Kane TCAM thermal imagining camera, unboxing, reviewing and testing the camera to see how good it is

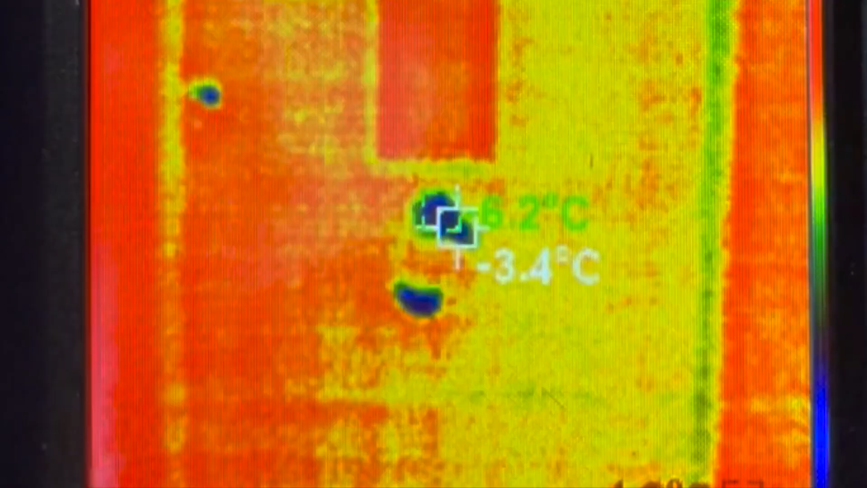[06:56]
The green thing here where I'm pointing at, that's the door knocker.
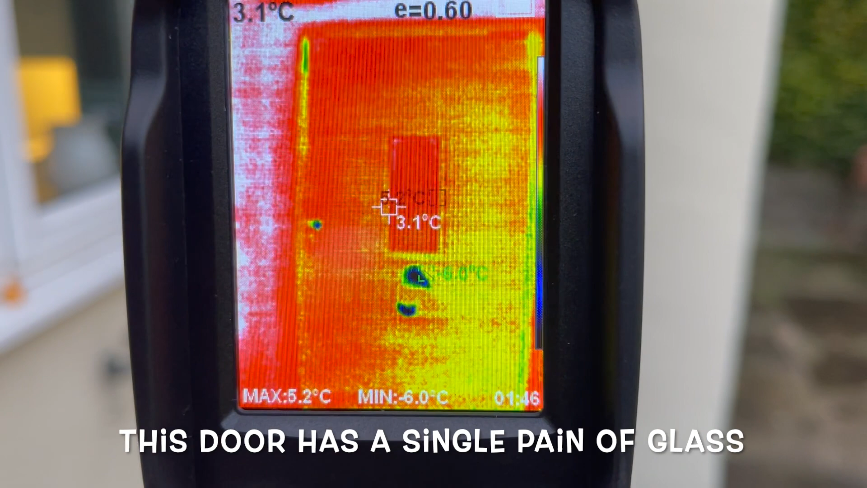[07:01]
On screen: spot 3.1°C, max 5.2°C, min -6.0°C
Well that's the window, that's the glass, and either side of the glass is a wooden door, so they don't have a wooden front door. They're not very good.
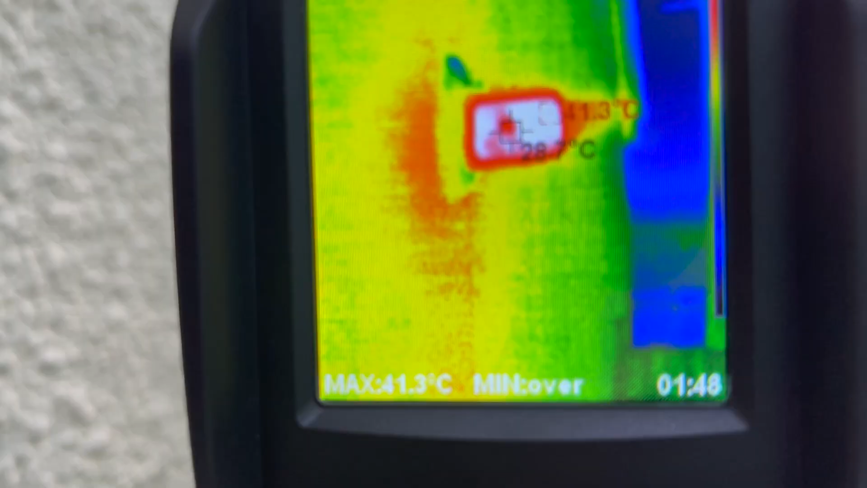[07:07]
On screen: max 41.3°C
And what you can see now is the boiler flue.
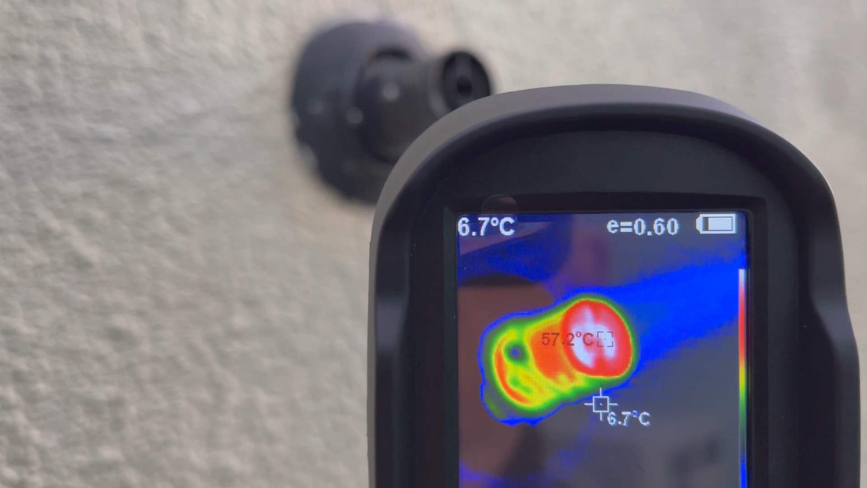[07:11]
And you can see the flue temperature is about 57, 58 degrees.
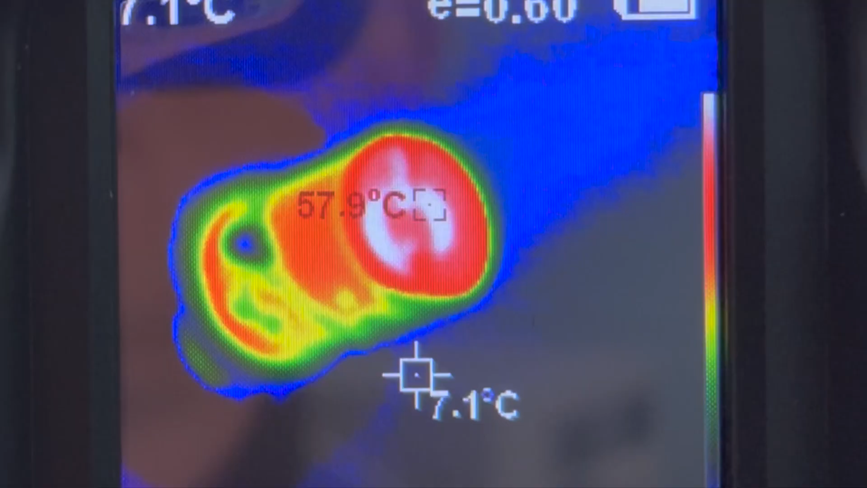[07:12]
Now it's just starting to go dark, and we can see the wall temperature is about 11 degrees.
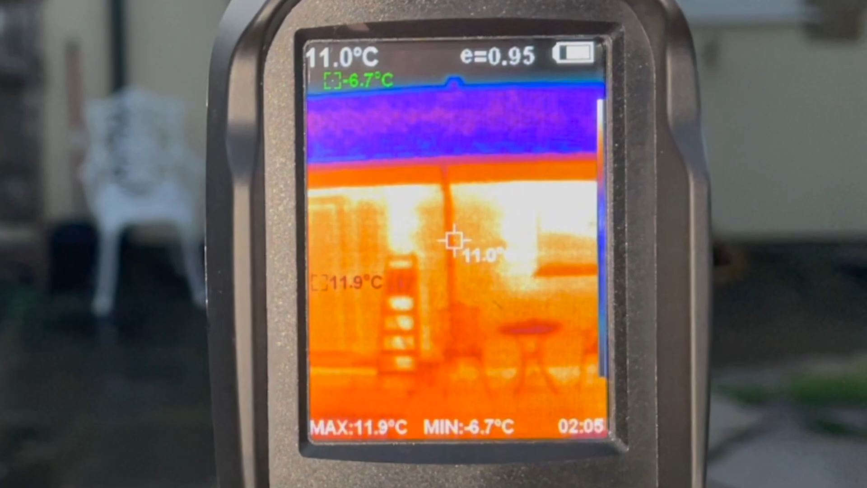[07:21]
On screen: spot 11.0°C, max 11.9°C, min -6.7°C
inside is 19 degrees. And you can pretty much see the wall and the windows are the same. The white you're seeing is the actual lights.
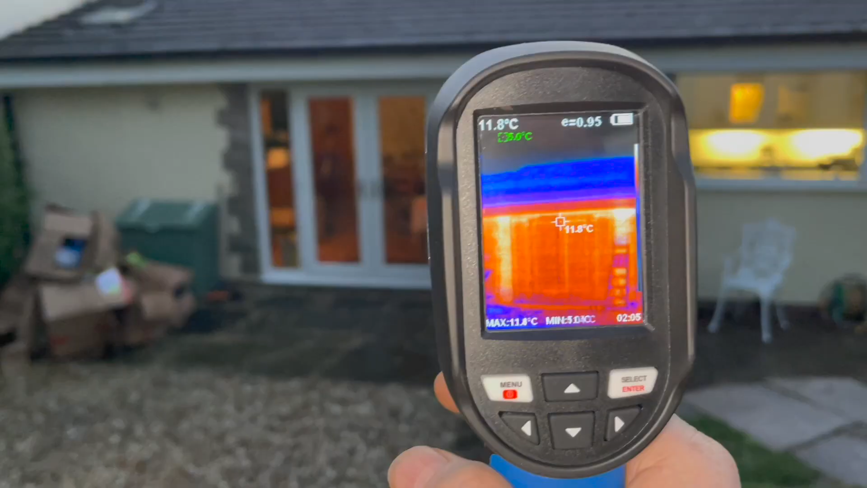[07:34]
On screen: spot 11.8°C, max 11.8°C
And the roof, see the roof?
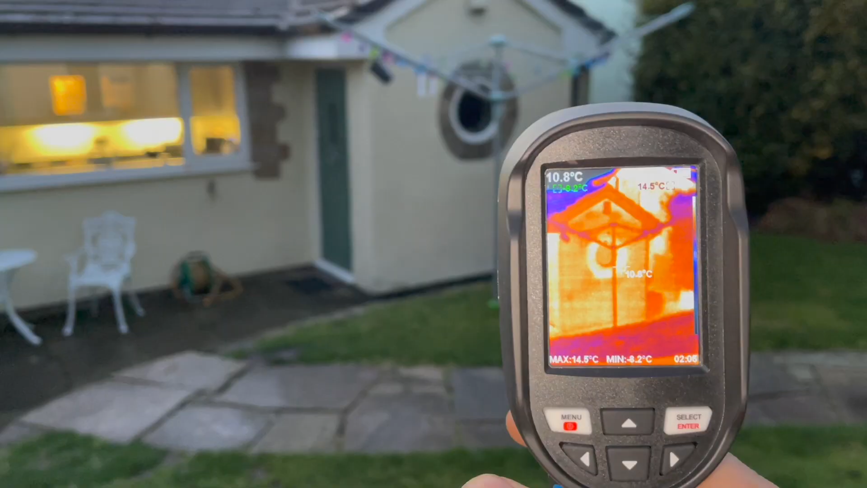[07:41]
On screen: spot 10.8°C, max 14.5°C, min -8.2°C
So what I'm going to do is, when it goes completely dark, I'm going to put the heating on, and then see how well insulated this house is.
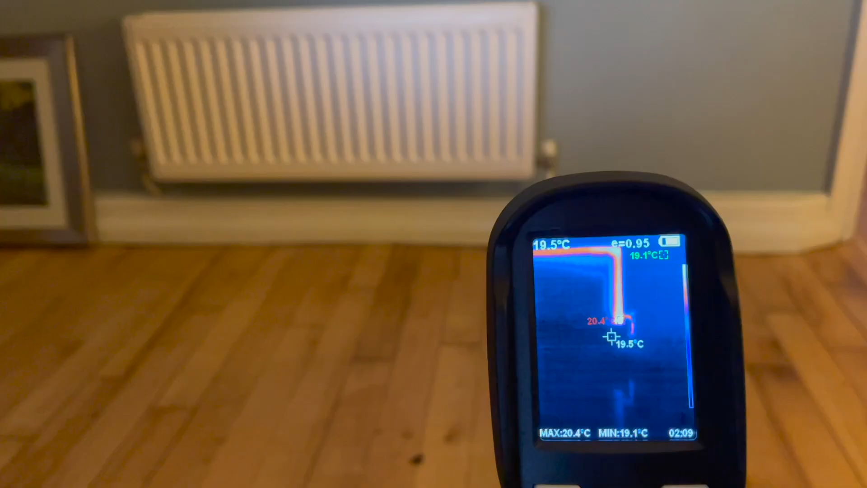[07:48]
On screen: spot 19.5°C, max 20.4°C, min 19.1°C
Now I've just turned the heating on, and you can now see the radiator working, down there.
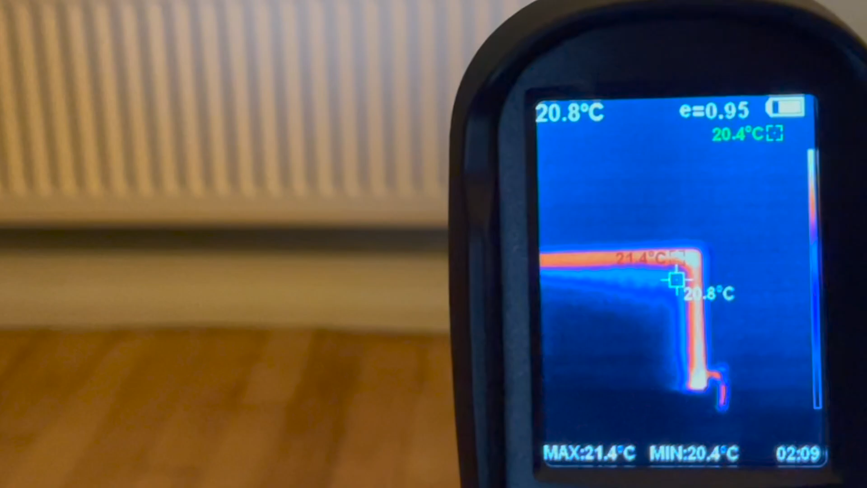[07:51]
On screen: spot 20.8°C, max 21.4°C, min 20.4°C
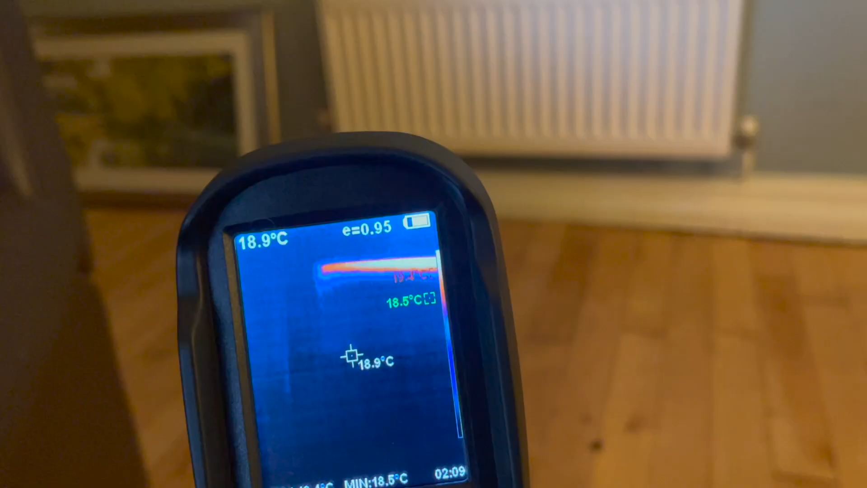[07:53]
On screen: spot 18.9°C, min 18.5°C
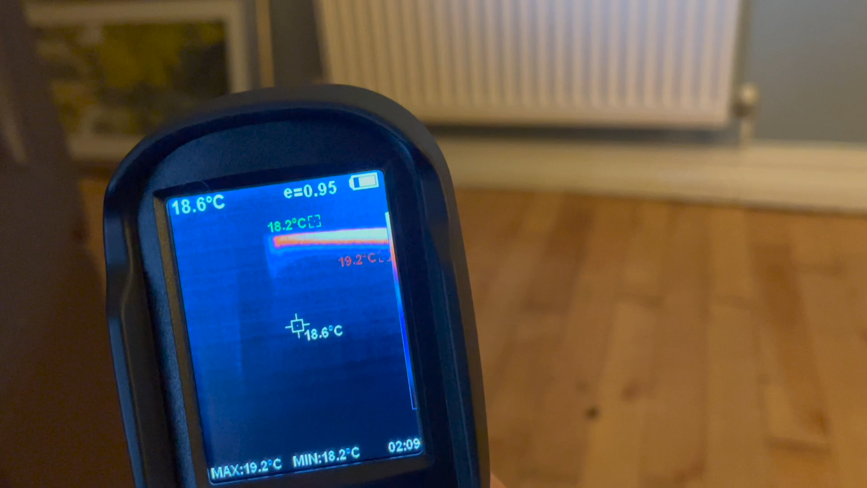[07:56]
On screen: spot 18.6°C, max 19.2°C, min 18.2°C
And actually on this left hand side is where the TRV is.
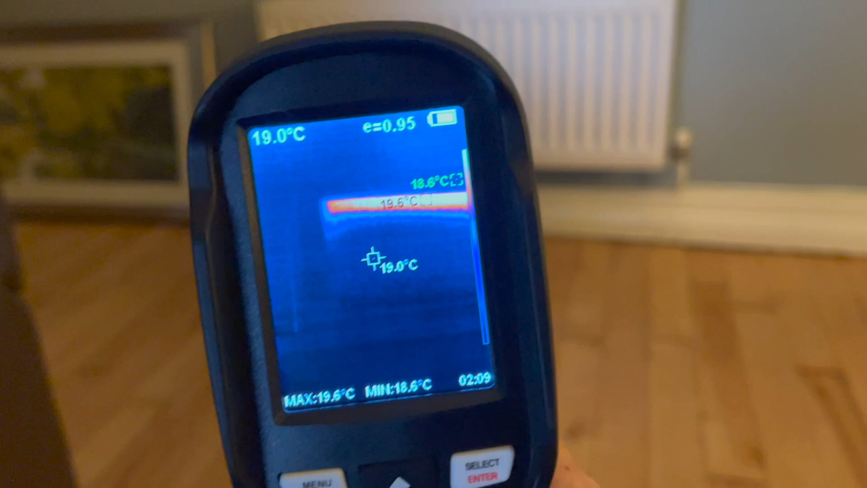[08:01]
On screen: spot 19.0°C, max 19.6°C, min 18.6°C
And it's set up as if it's on the flow, but actually the flow is on this side.
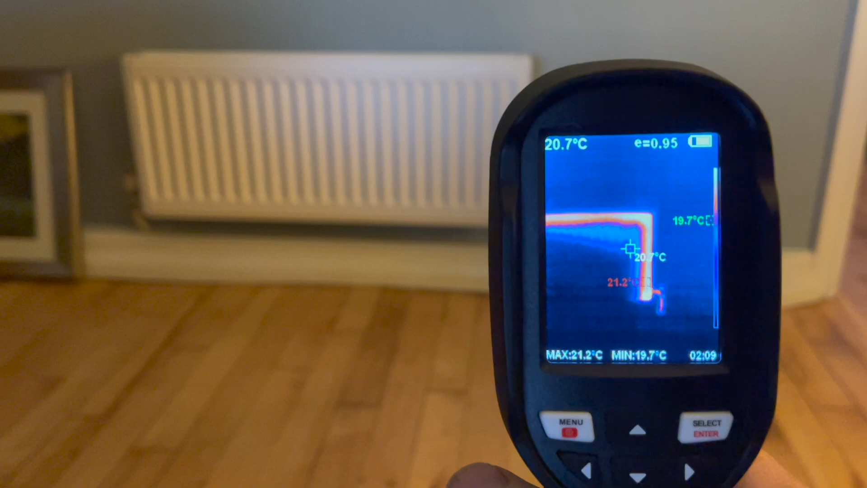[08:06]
On screen: spot 20.7°C, max 21.2°C, min 19.7°C
And that shows how the radiator works.
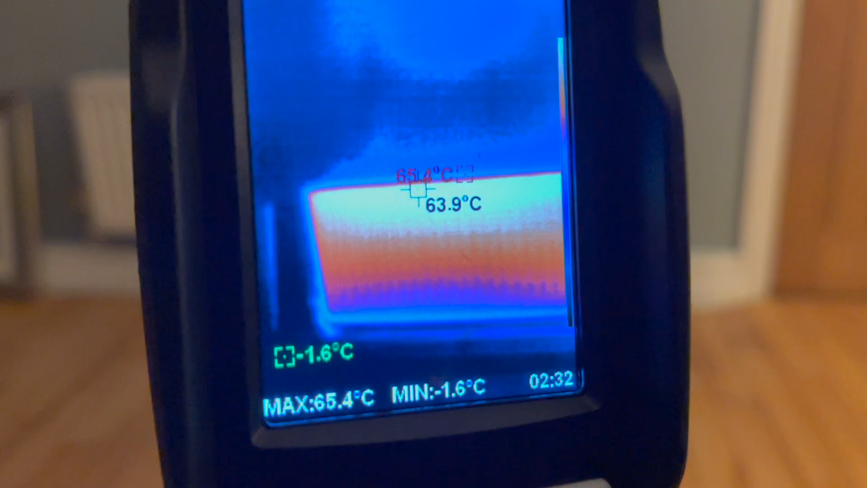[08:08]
On screen: max 65.4°C, min -1.6°C
Now the radiators have been on about 10 minutes.
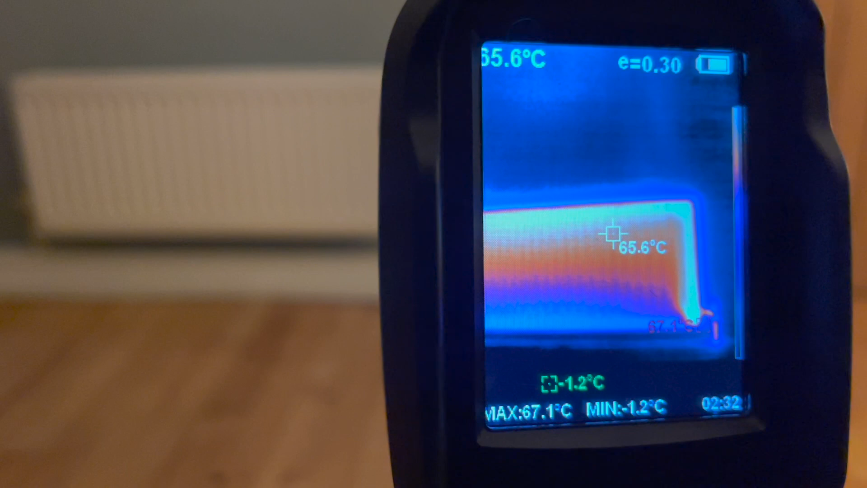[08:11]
On screen: spot 65.6°C, max 67.1°C, min -1.2°C
And you can see this one is quite cool at the bottom compared to the top.